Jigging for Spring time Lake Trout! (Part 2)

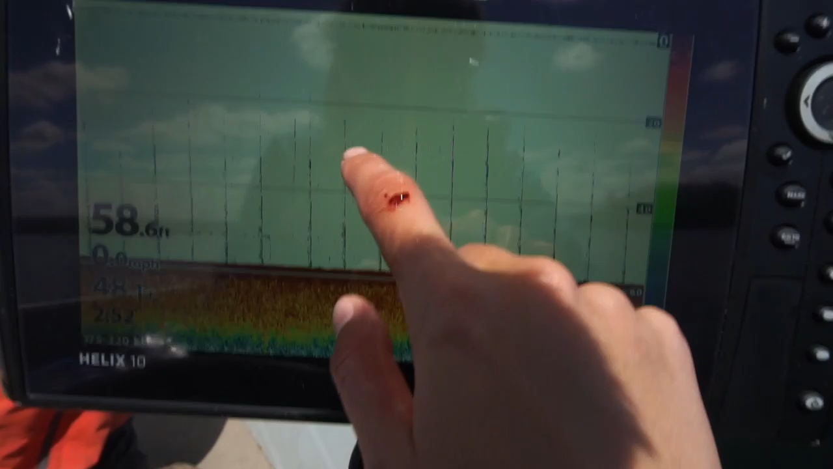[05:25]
On screen: depth 58.6 ft
i was jigging here and i brought my line up like to move kind of
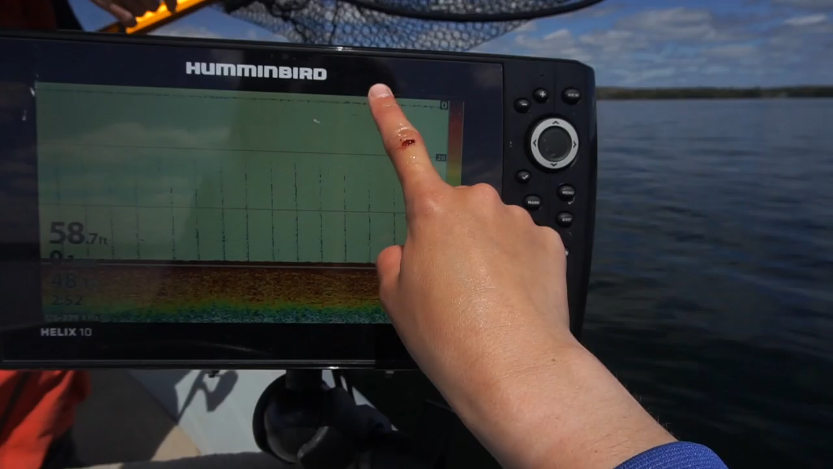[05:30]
On screen: depth 58.7 ft
deal and aaron's sitting here looking at the graph i'm standing back there and aaron has good
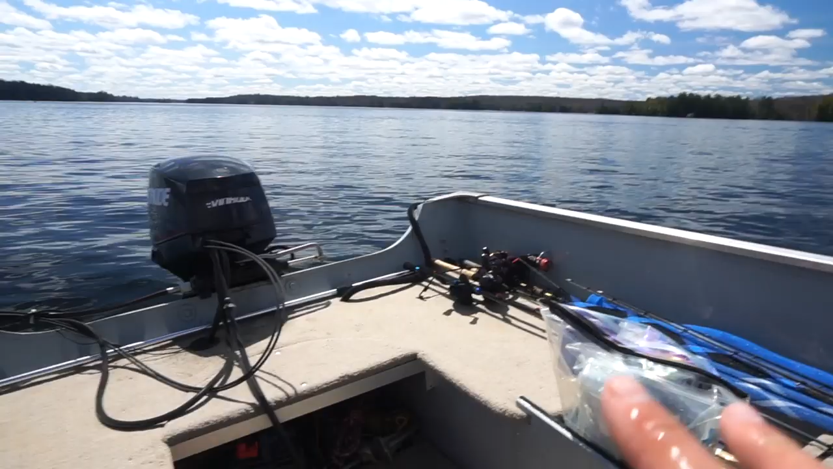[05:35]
eyesight i have bad eyesight i couldn't see too well aaron's like drop your line i think i see a lake
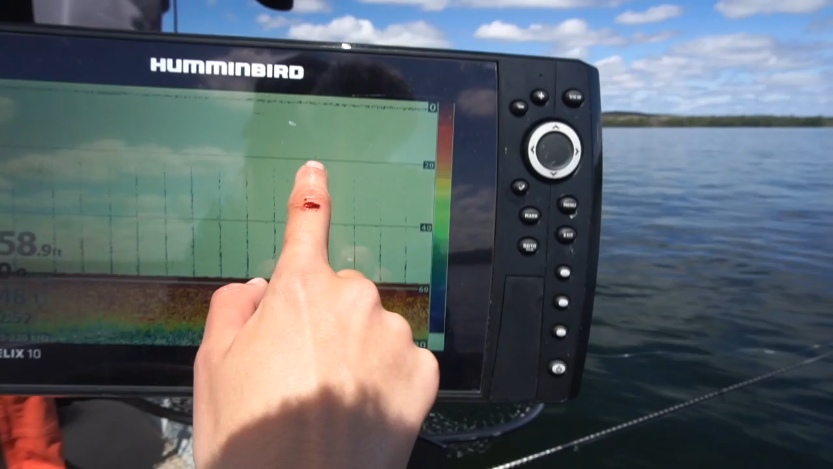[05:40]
On screen: depth 58.9 ft
trout right at the 20 foot mark right here so i dropped my line and i see the lake trout
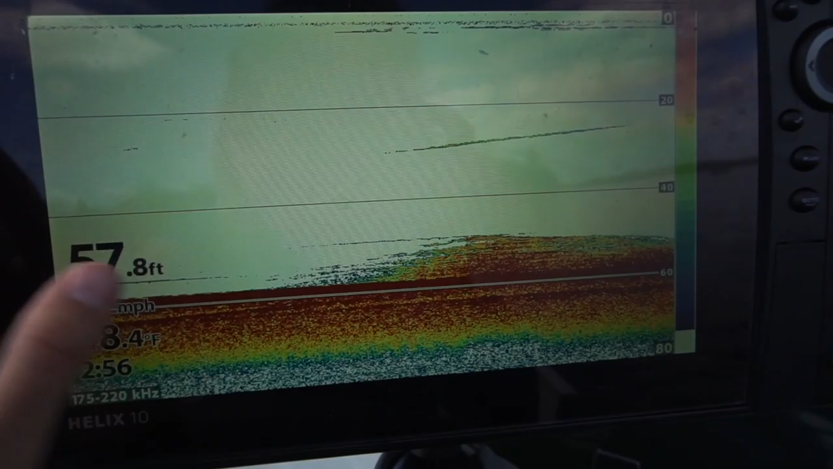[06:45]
On screen: depth 57.8 ft
in this case we actually don't have to spot lock because there's literally no wind
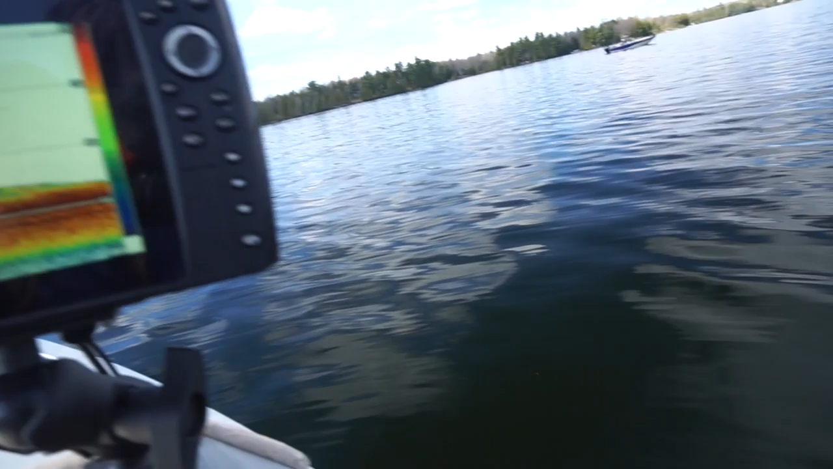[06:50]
and um this is what i stopped at when i caught that last fish uh and so this is just a bunch of bait fish we actually i actually hooked one by accident just got a little scale but